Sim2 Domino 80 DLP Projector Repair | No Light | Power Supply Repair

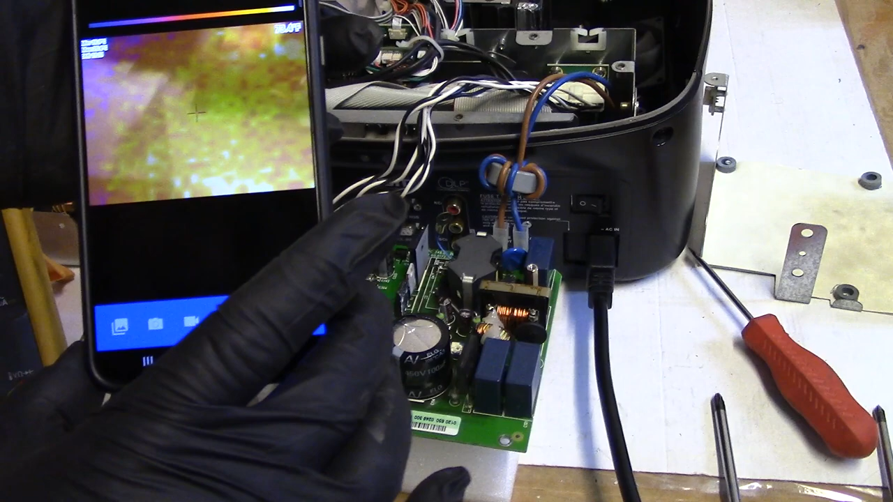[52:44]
I set up the thermal camera, so let's see what we got. Ooh, got a heat spot right there,